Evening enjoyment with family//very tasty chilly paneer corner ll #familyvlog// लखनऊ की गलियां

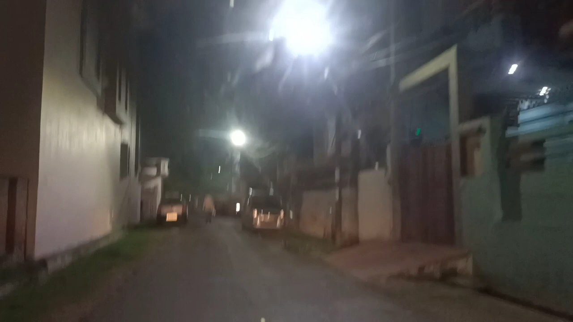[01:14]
सा रूड़ भी सही नहीं है रोड एसफ़ाक रख़र हैं और रॉट के गाड़ियां भी खड़ी ओई हैं अधिदि शॉरा कि देखें इटम भी लगे हुई हैं किसी का माकान बन रहा है तो रॉट पेइक डिललगे
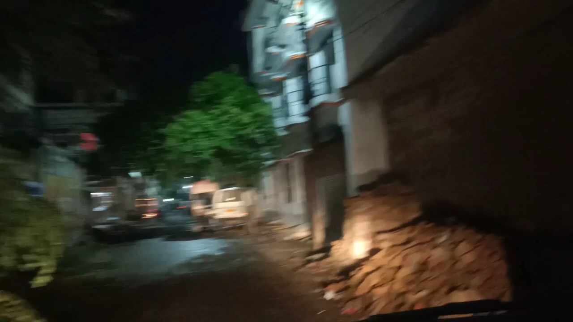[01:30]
गित्ती लगी है बहुत सारी प्लांट भी बहुत बड़े-बड़े से लगे हुए हैं यह देखे ठेला आपको मिल गया एक टिक की बतासे का
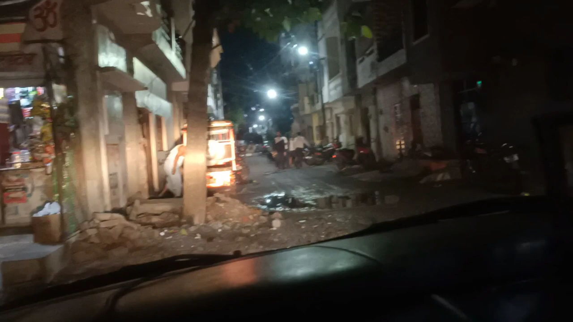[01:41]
तो देखे पानी भरा हुआ है रास्ते में बारिस की सीजन में थोड़ी सी भी बारिस होती है तो हमारे जो छोटी मोटी गलियां होती है उनमें गड़े हो जाते हैं और पानी भी भरा रहता है भर जाता है